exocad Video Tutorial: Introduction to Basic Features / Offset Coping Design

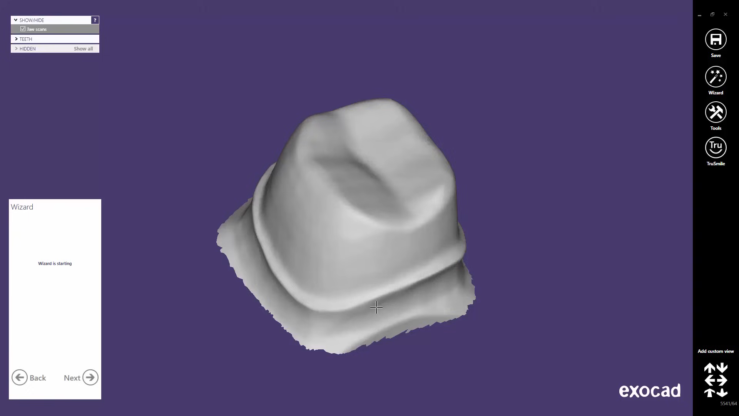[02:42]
It starts with the margin line detection. You may navigate in 3D space using your mouse.
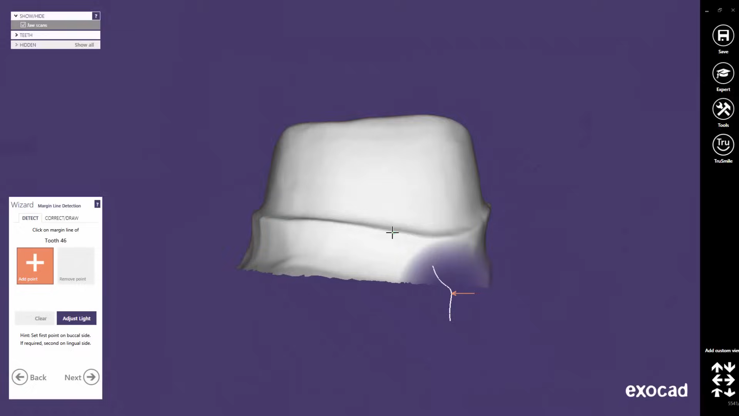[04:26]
You may use the sectional 2D view bubble to find the correct HOC position for clicking the initial point.
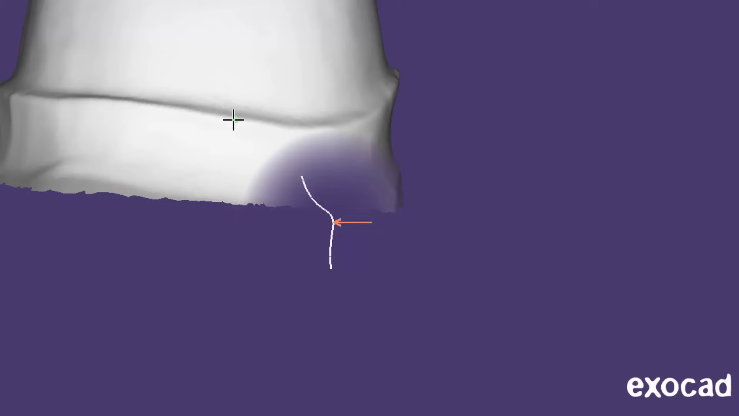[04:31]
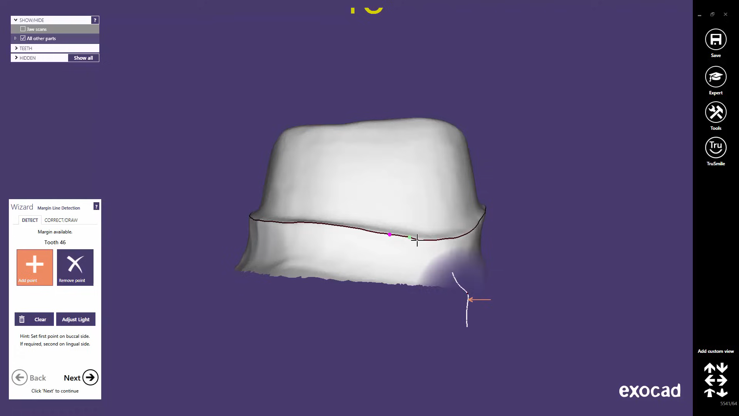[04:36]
If the margin line has not been detected correctly, you can help the algorithms by adding one or more additional points on the margin line.
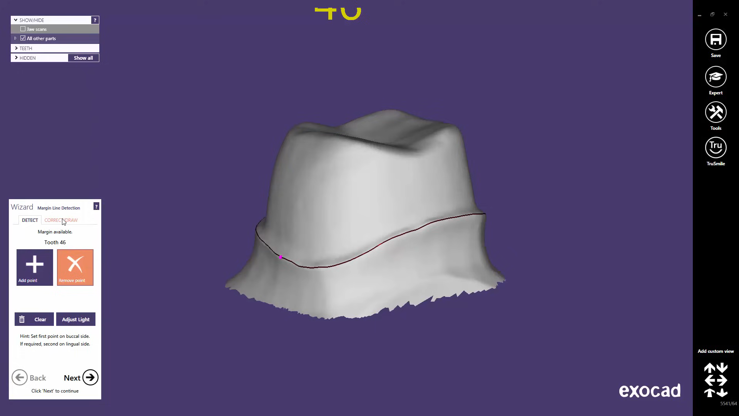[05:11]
You can edit or manually draw the margin line by clicking on the Correct Draw tab.